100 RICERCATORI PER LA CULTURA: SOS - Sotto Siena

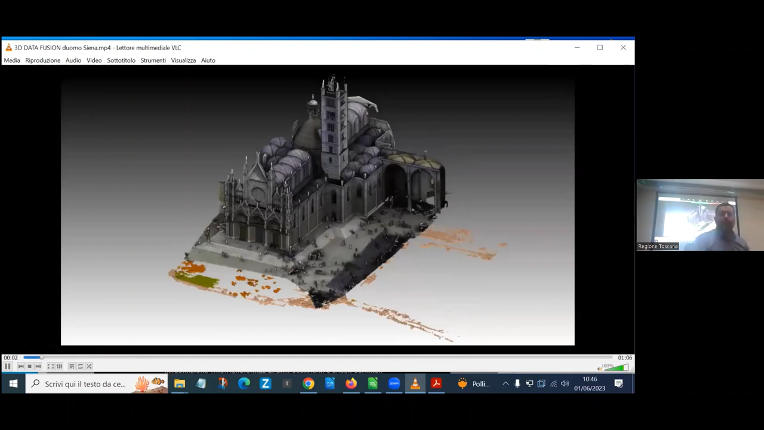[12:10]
qui vedete l'area del Duomo di Siena, il rilievo tridimensionale dell'edificio e queste colorazioni che vedete al di sotto sono infrastrutture,
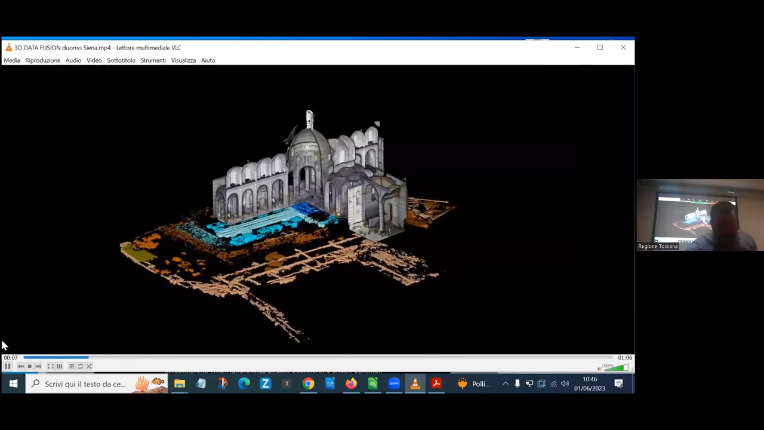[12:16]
elementi archeologici e tutto ciò che è nel sottosuolo.
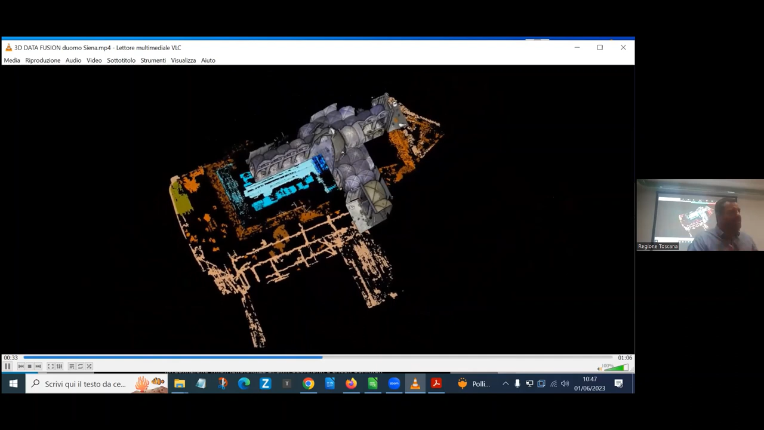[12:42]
avere la percezione del rapporto tra l'edificato attuale, gli edifici,
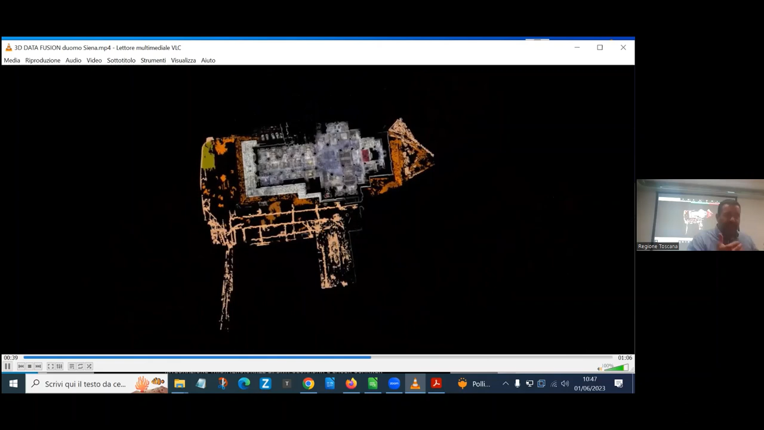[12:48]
le strutture e ciò che c'è nel sottosuolo diventa straordinariamente interessante sia per le sovrintendenze ma anche per
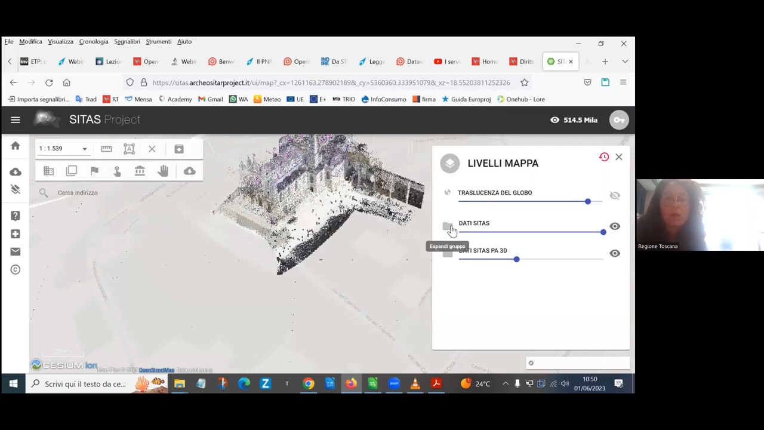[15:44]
In questo caso avete l'esempio del Duomo di Siena, vedete che abbiamo la nuvola di punti e al di sotto della nuvola di punti ci sono le geometrie che sono state inserite,